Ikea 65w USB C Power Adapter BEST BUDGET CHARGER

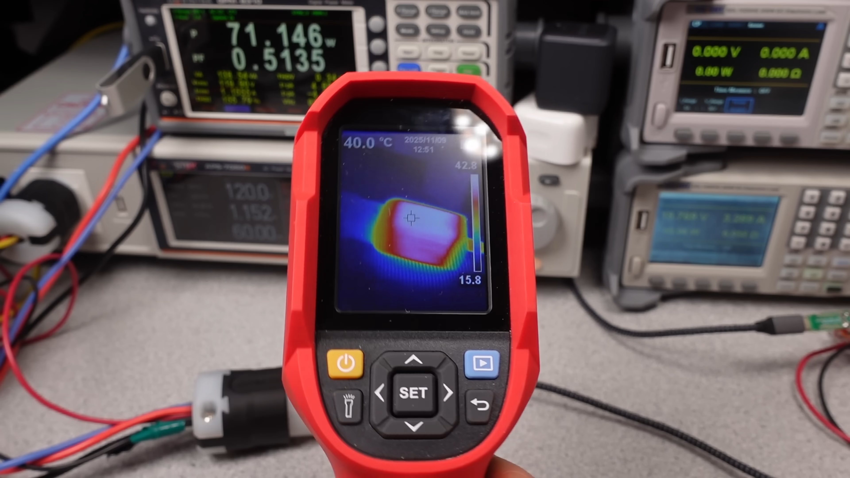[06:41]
On screen: spot 40.0°C
I think it stayed very reasonable temperature wise. No hot potato.
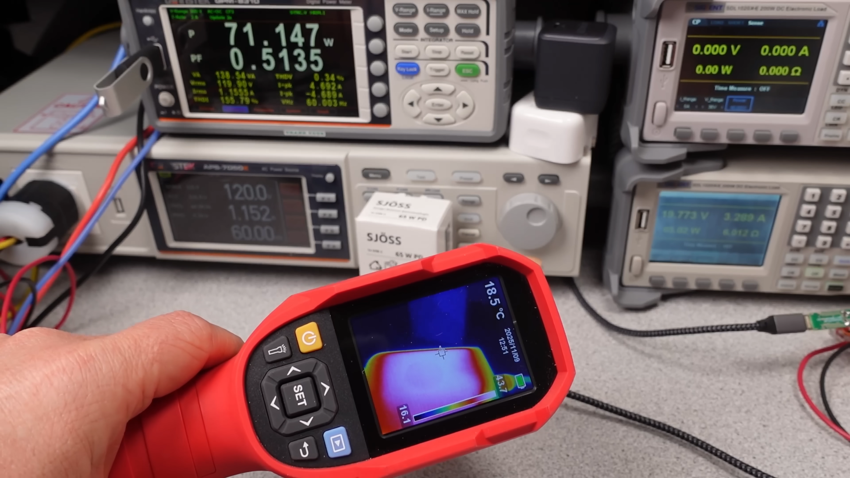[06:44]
On screen: spot 18.5°C
And it doesn't show any signs of slowing down or turning off. The high efficiency and the large surface area with the case did a good job of getting the heat out of the adapter.
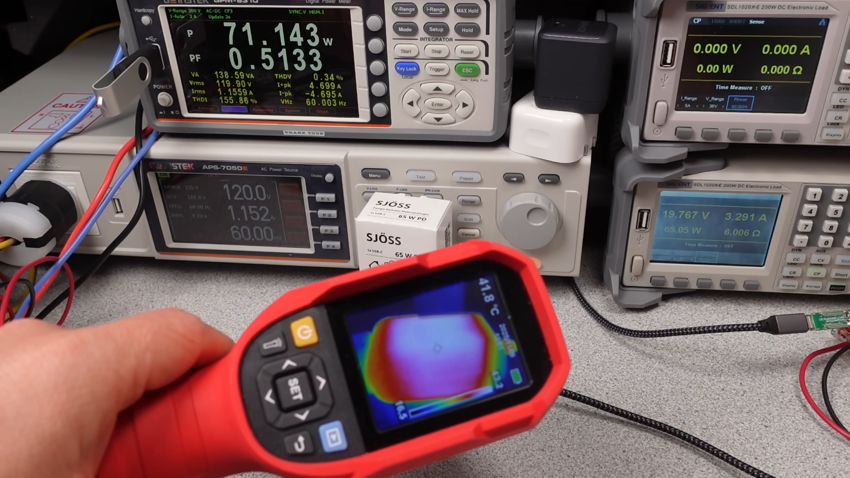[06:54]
On screen: spot 41.8°C
The lab area is fairly cool as usual, so this is certainly not a thermally stressful situation like charging in the sun or something. But in comparison with other devices that can't go the distance, this is a good result.
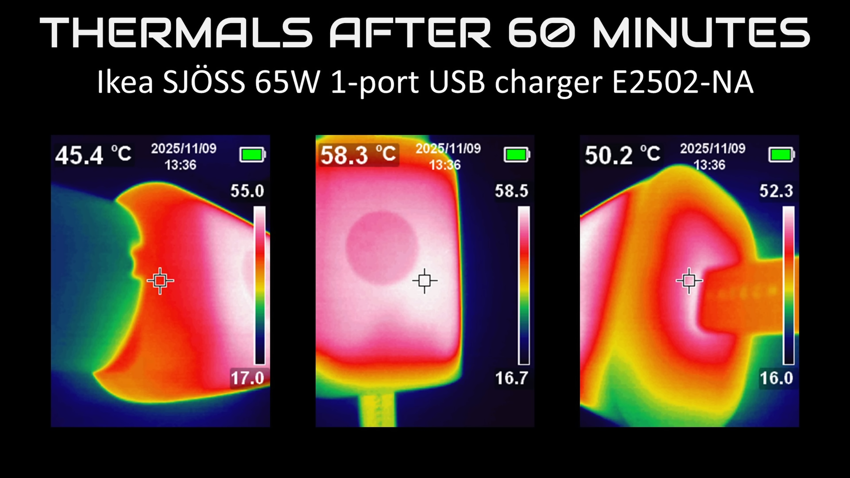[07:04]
The lower temperature hopefully means this adapter or charger will last a little longer, even being in the budget end of the market.